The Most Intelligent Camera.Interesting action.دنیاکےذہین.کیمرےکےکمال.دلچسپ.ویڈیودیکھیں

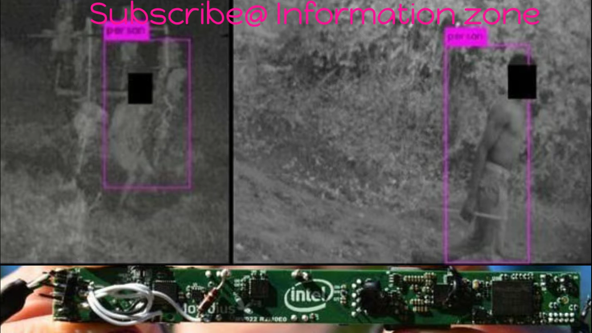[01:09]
لیکن اس میں بعض خامیہ تھیں کیونکہ کسی شکاری کو تلاش کرنے کے لیے کسی ماہر کو پوری ویڈیو دیکھنے کی ضرورت پیش آتی تھی اور کبھی مجرم کوئی معصوم جانور بھی ہوتا تھا اس کے بعد ڈرون کا استعمال بھی کیا گیا لیکن اس میں بھی یہی مسئلہ درپیش تھا دوستو پینسل کی جسامت کا کیمرہ جھاڑیوں اور درختوں میں چھپایا جا سکتا ہے اور خودکار انداز میں حرکات و سکنات نوٹ کرتا ہے اس میں مووی ڈائیس چپ کی تنصیب